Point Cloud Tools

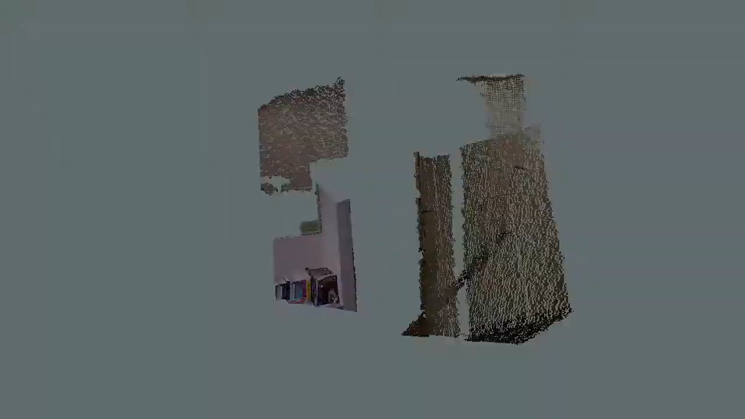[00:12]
Some point clouds have images attached to the different points, while others are simple dots.
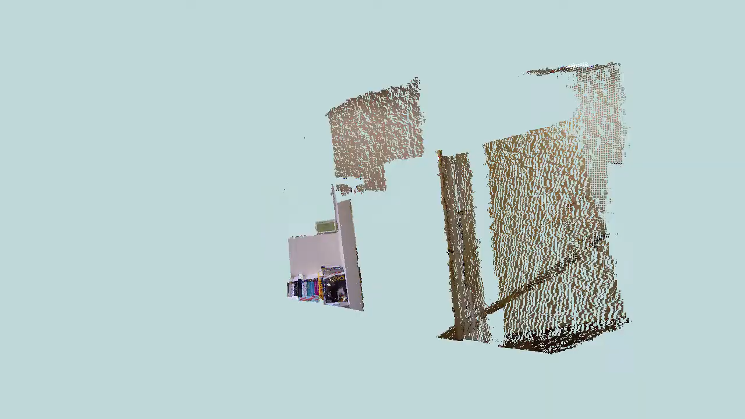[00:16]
In TurboCAD 2016, we've added the ability to import PCD,
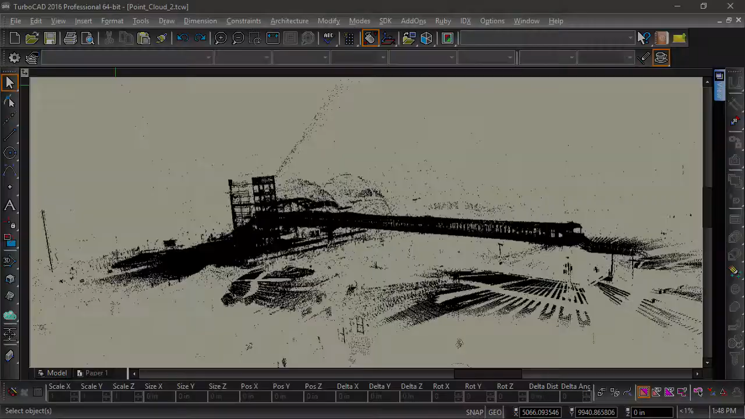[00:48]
Here is a fairly large model of an overpass. There's almost too much going on.
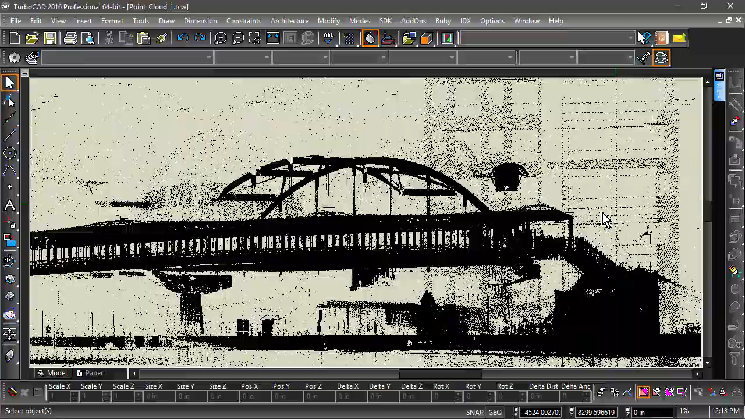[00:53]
We can make better sense of this by creating a subset of data points. To do this, first draw a box or sphere around the points you would like to be part of the new dataset. Then choose Create Data Subset from the left side toolbar or tools menu.
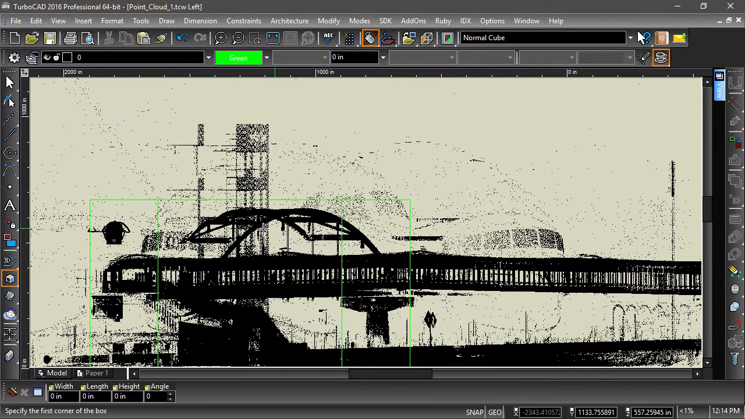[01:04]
Next, select the data, then the box or sphere that encloses the data points you want selected. Now save the new dataset in PCD format.